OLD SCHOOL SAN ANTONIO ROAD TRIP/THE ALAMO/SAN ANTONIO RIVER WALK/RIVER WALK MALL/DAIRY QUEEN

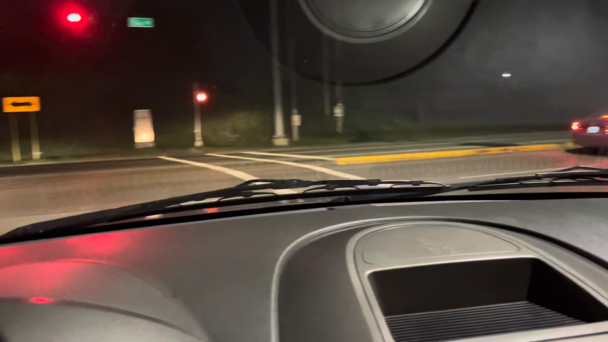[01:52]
but that don't mean that's where i'm gonna wind up but i will be getting headed west so anyway y'all uh i don't have a microphone on right now i will put it on later today as the need arises i just hollering in the phone right here hope y'all can hear me so anyway y'all i'm on my way to the gym planning fitness and do my hour workout and after i leave out the gym we're going
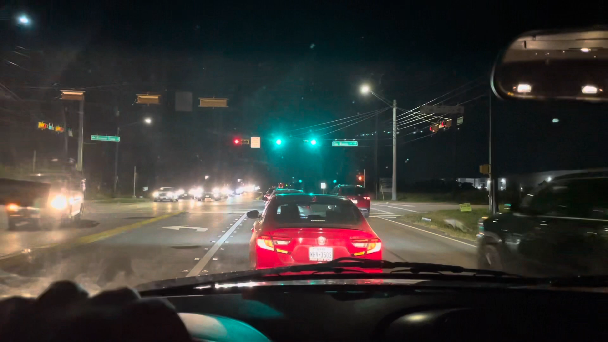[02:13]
head on the road and we'll see where we go from there we'll be right back all right y'all we back here and we just made it to the gym you see planet fitness right